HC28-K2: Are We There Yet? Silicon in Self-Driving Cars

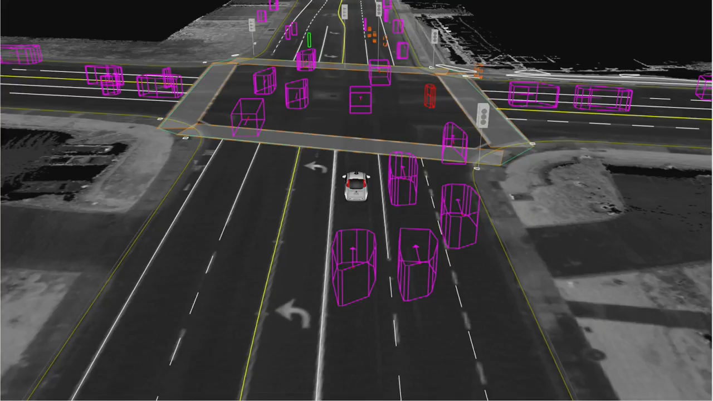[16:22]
You can see we detect construction happening here with these orange blocks. And so this is something we constantly do, right? We generate a 3D model of what is happening around the car. The next step is really to predict what are all these things doing, right? When you're driving in the car, you don't only view it as a passive scene, but you observe how things are moving, and consciously or unconsciously, you also have a sense for how things are going to behave. And we do the same thing, and here's a nice example of that just for one of the vehicles, right?
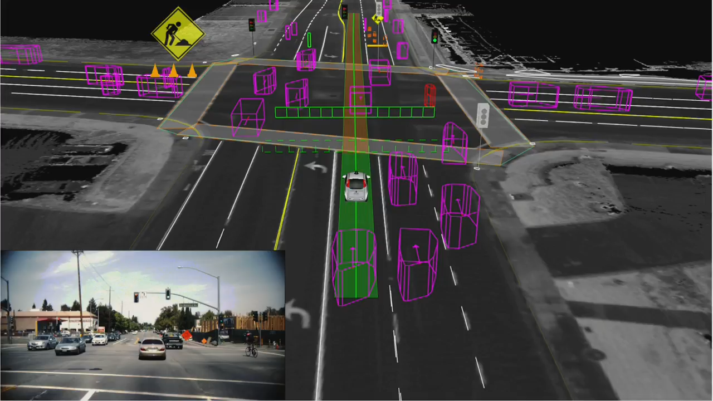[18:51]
And then you'll see there's this dash fence, which is crossing the pedestrian walkway here. And that's an indicator that the car is being particularly careful about that area because it's more likely for pedestrians to cross in that zone. All right, so let me show you a video of what some of this looks like in action.
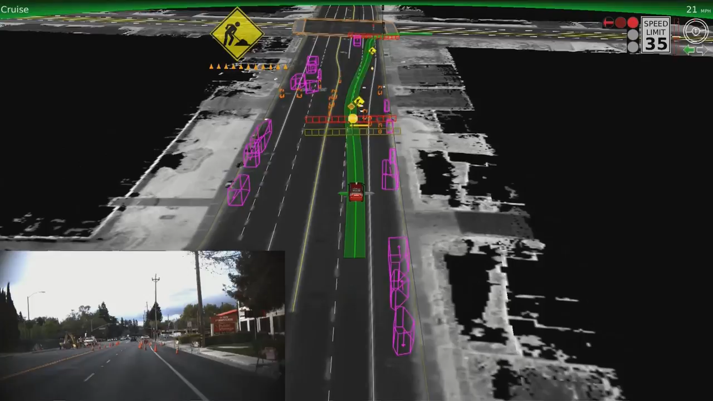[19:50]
Our sensors spot the orange signs and cones early to alert the car of the lane blockage ahead, and we can change lanes safely. You'll also notice the vehicle typically moves to keep a safe distance away from large obstacles, like this truck stopped on the side of the road.
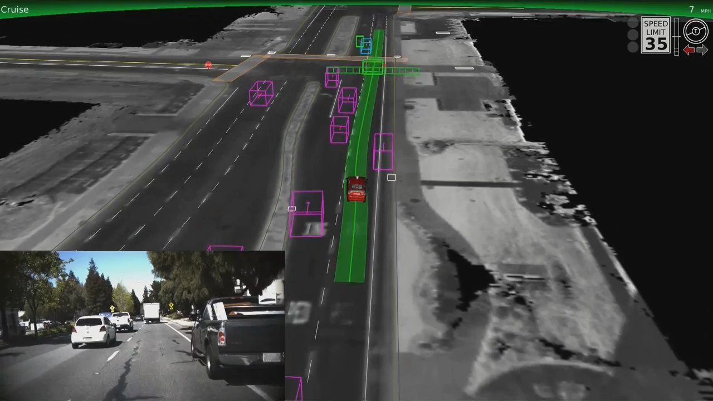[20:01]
Now we're approaching a railroad crossing, which requires special care. Notice the red fence and railroad sign that appears to the computer as we approach the intersection.
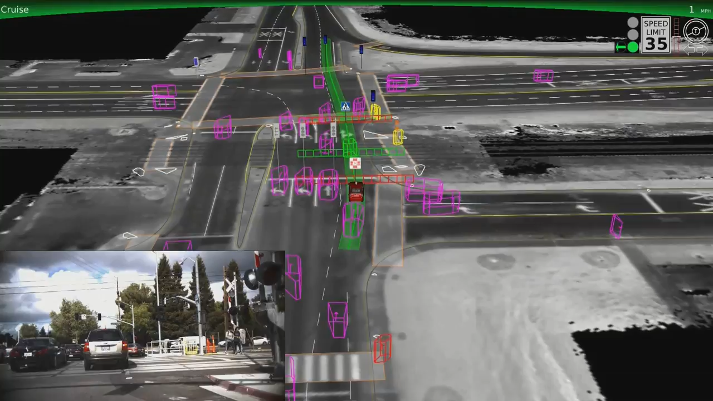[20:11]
This means that we'll wait until the tracks are clear of other vehicles before proceeding. Our cars treat cyclists as a special category of moving object.
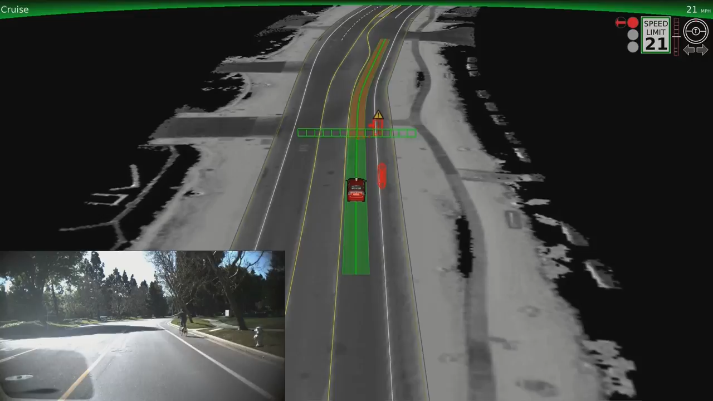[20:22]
Watch in this example when the cyclist holds up his arm, our software detects the hand signal and predicts his movement into our lane. The car knows to continue yielding to the cyclist passing by, even when he changes his mind, multiple times. We still have more work to do, but it's fun to see how many situations we can now handle smoothly and naturally.
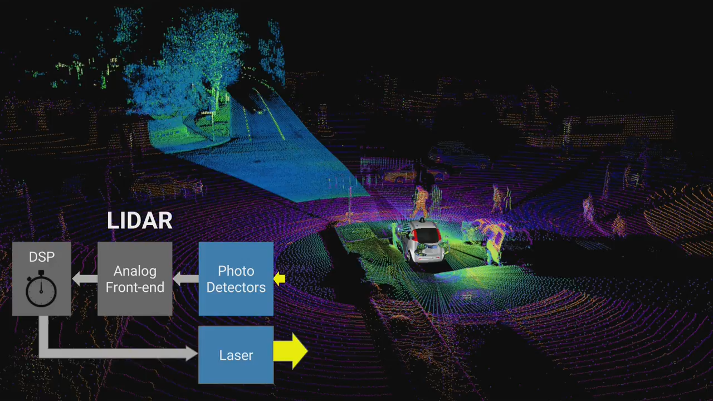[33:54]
of sort of a 3D information that's generated from these lidars. If you've seen some of our cars, you can see the lidar spinning on the top of a car, right? So we're spinning constantly, shooting laser light, performing these measurements, and generating these types of 3D models of what's happening.
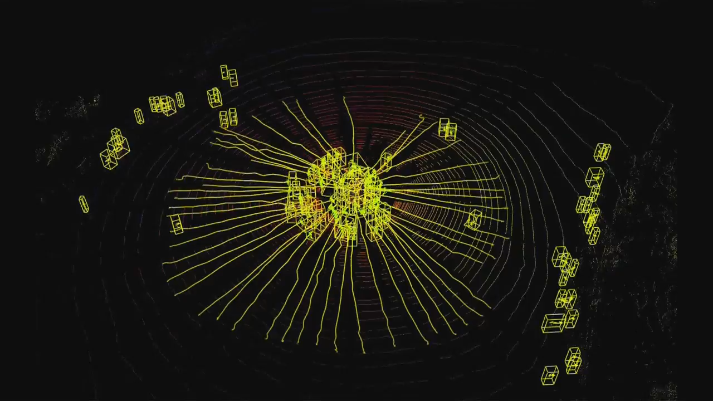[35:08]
Some people look at using, for example, stereo vision for that.
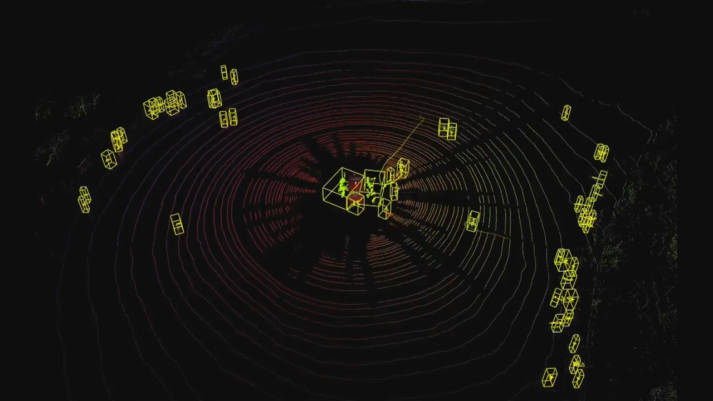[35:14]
But for us, using lidar to segment a scene turns out much simpler. Tracking things, of course, we use a combination of sensors for that.